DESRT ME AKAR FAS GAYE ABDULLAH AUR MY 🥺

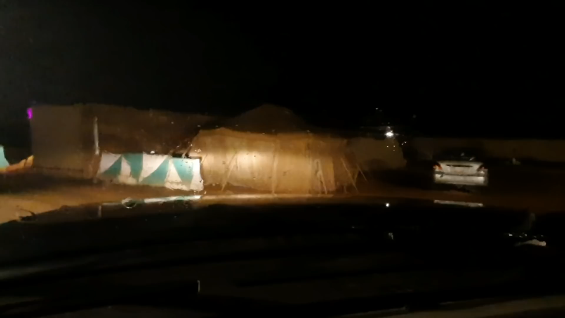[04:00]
भाई बहुत बुरा फंसा दिया यार मुखैम के नाम पे, मेरे को तो वापस जाना है लेकिन बहुत बुरा फंसे हुए।
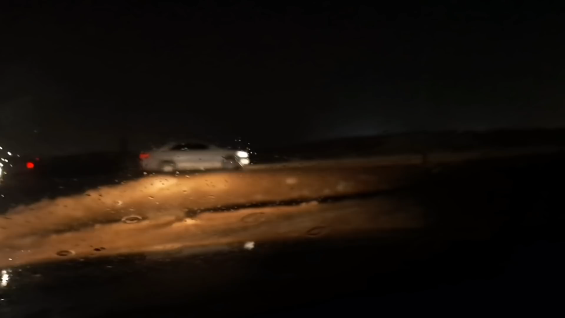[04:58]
ये देखो अब दूसरा गाड़ी को छोड़ने के वास्ते हमको फिर से यहाँ तक आना पड़ा।
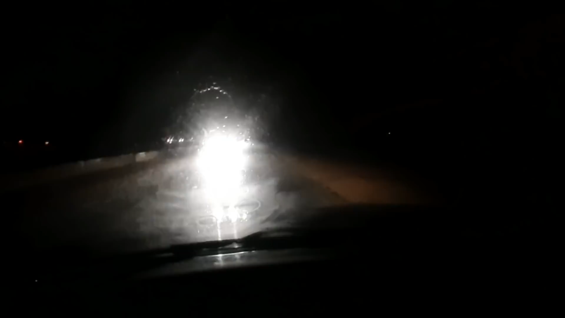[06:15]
ऐसा बारिश के टाइम पे जब भी गाड़ी चलाते ना फ्लैशर ऑन रखो। देखो इसमें से एक बंदा भी फ्लैशर नहीं चालू किया। फ्लैशर ऑन होना चाहिए ताकि प्रॉब्लम ना हो। अभी देखो हम लोग आ गए हैं ये किंग सलमान एयरपोर्ट के पीछे, किंग सलमान पार्क लेफ्ट साइड में।
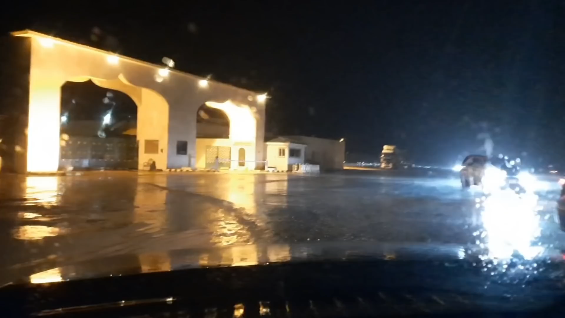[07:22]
ये राउंड अबाउट यहाँ पर ही जाके हम लोग फंस गए थे, बुरी तरीके से फंस गए थे।
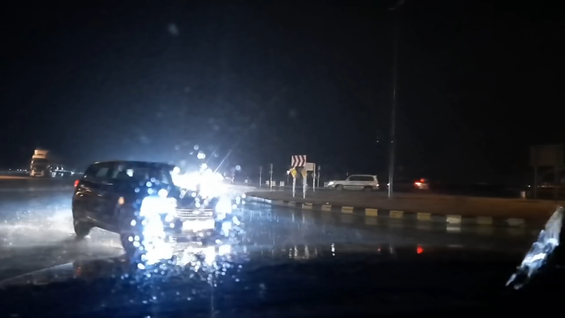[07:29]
ना बारिश हो रहा है यार। अल्हम्दुलिल्लाह भाई निकल गया, यहाँ से निकल गया मैं, निकल गया बस। चलो अभी लग गया हूँ एयरपोर्ट वाली रोड पे। अभी नो टेंशन, अभी टेंशन लेने की ज़रूरत ही नहीं है। बस सामने ट्रैफिक नहीं होना चाहिए।
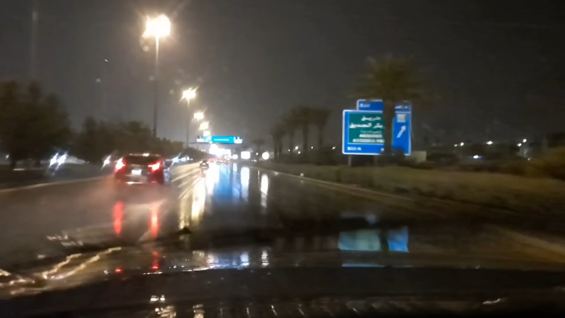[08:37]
अभी यहां से जाना पड़ेगा हमको किंग खालिद रोड में हमारे भाई साहब को। उतना डेजर्ट में जाने के बाद ये वापस आने का जो मसला है ना, ये अब्दुल्ला की वजह से। इसको छोड़ना इसके भाई का नहीं,
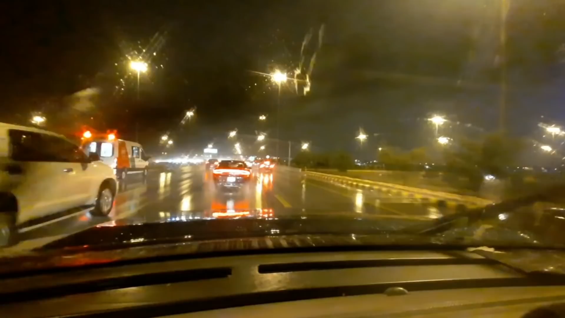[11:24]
अभी तकरीबन 10 बज रहा है, अभी मेरे को जाना पड़ रहा है खाना लेके आने होटल। तो देखो पड़ते बारिश में जो है,
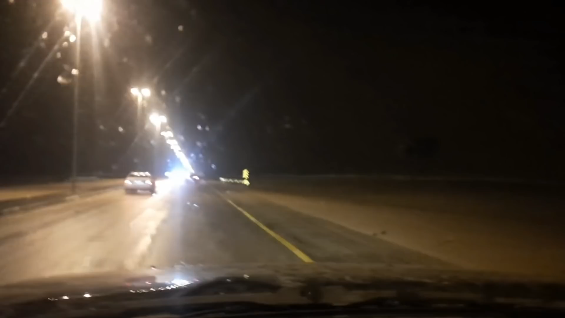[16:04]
यहाँ पर डेंजर वाला जो मसला होता है ना, ये होता है। देखो मैं रोड अभी मिस हो गया था, गलत जा रहा था मैं, मेरे को जाना है वो साइड में। भाई साहब
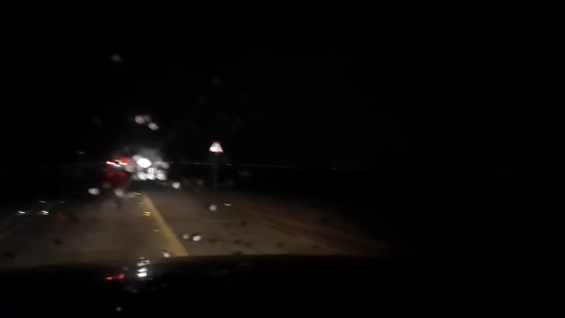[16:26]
मैं यहीं से कहीं से घुसा के निकल जाता हूँ वो साइड, मेरे को जाना है ये रोड वाली, इस वाली रोड पे।